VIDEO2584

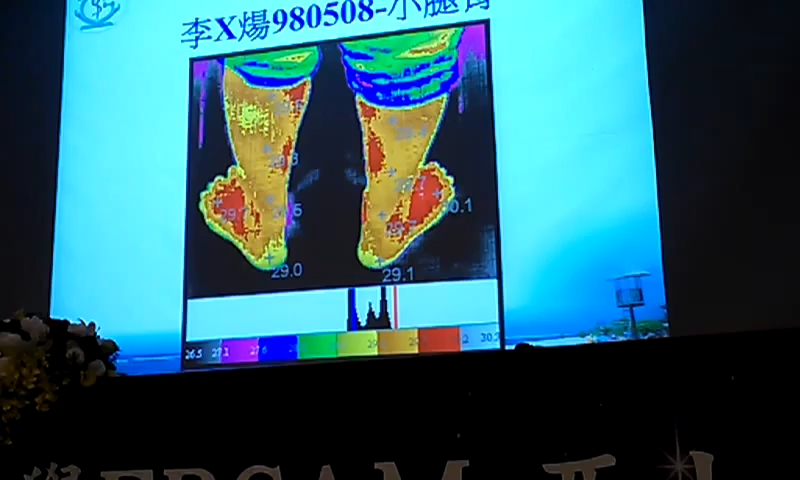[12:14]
下面我們看手這邊看到明顯的比較溫燙所以這個
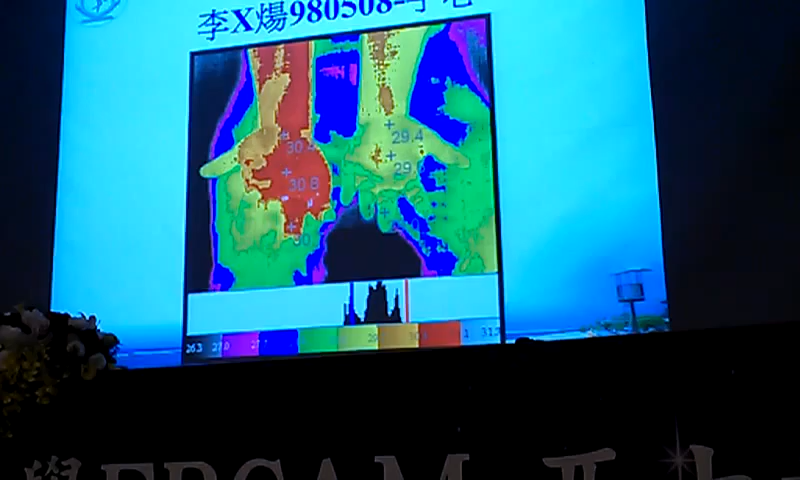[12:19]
就是紅外線掃描給我們的用處再下面一張好繼續我們很快的看下面好一樣到
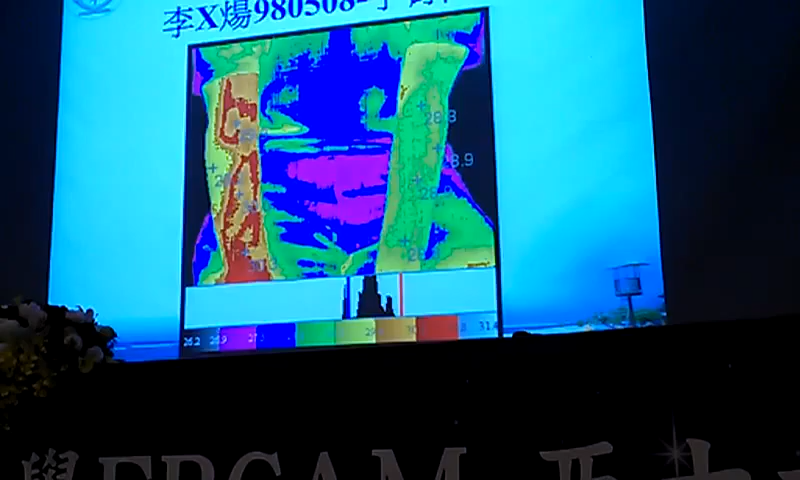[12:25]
手背都有好在下面同時它可以做其他的檢查比如說是一些儀器的
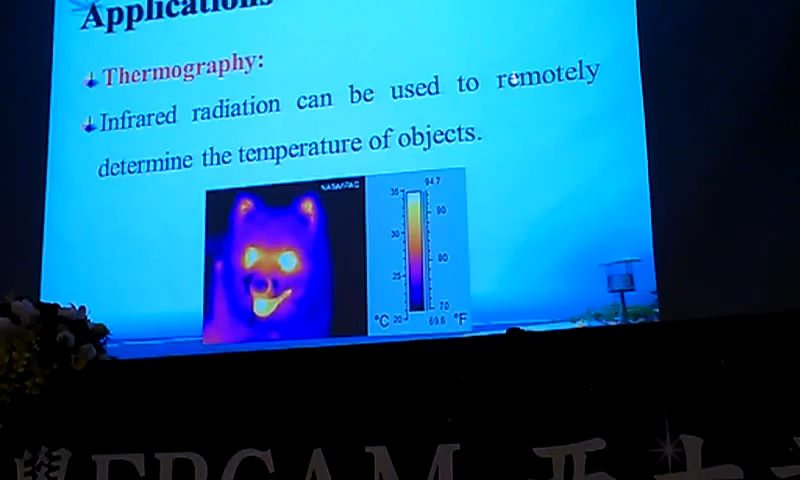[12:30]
檢測比如說是受醫學等等在下面那這個是受醫學看馬跟狗好我們看起來馬的確
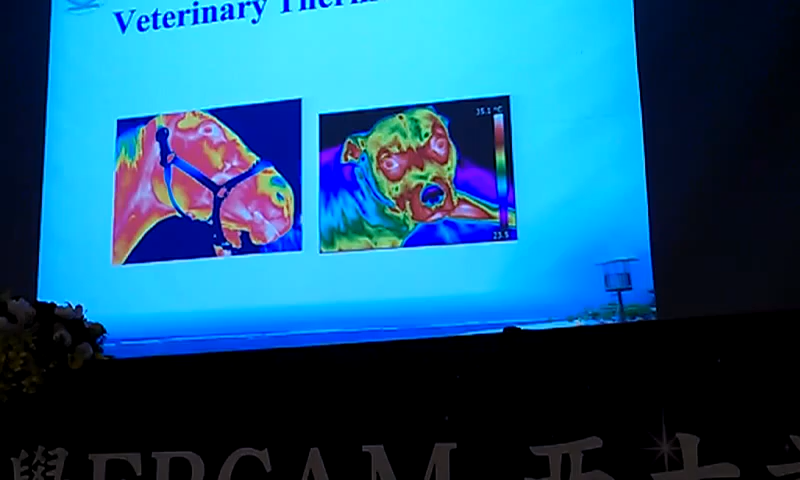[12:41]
它的散熱比較多下面一張狗的散熱比較少所以狗老是吐舌頭我們會用更近乎的根據好再來我們可以做製造業工業上有很多的用途在下面
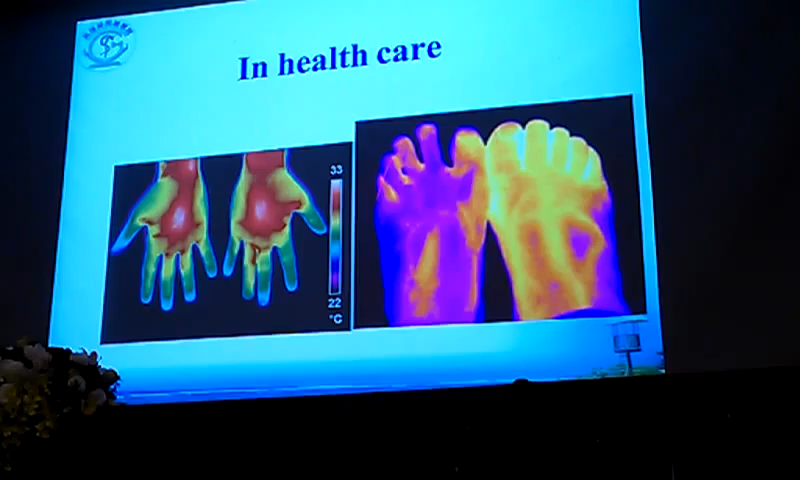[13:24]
這個呢就顯示說它的溫度比較低血流灌注有問題在下面好